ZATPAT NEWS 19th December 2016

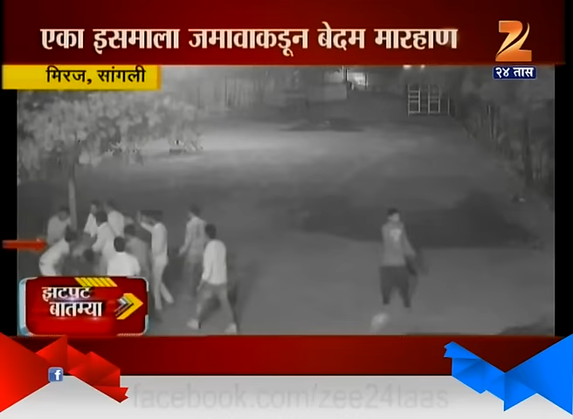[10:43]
जमावानं त्याला लाथाबुक्क्यांनी मारहाण केली आहे. मिरज रेल्वे जंक्शनजवळ शनिवारी संध्याकाळी 7:15 सुमाराला ही घटना घडली आहे. ही संपूर्ण मारहाण तिथल्या CCTV कैद झाली आहे. CRMS आणि NRMEV या संघटनेत रेल्वे युनियनची निवडणूक झाली. निकालानंतर जमावाकडून सलोमनला मारहाण करण्यात आली.